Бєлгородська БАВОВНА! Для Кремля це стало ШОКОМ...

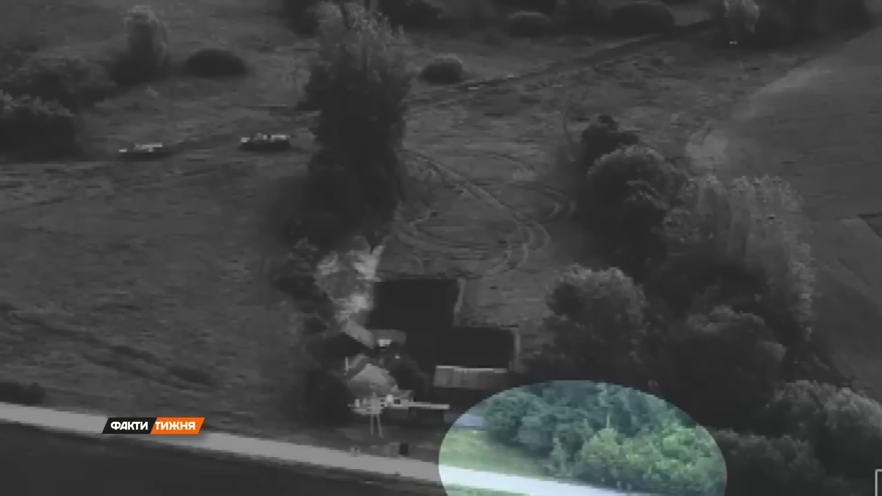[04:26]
На цих кадрах зіткнення Легіону Свобода Росії та РДК із військовими мотострілкової роти, що переховуються у залишених місцевими мешканцями будинках.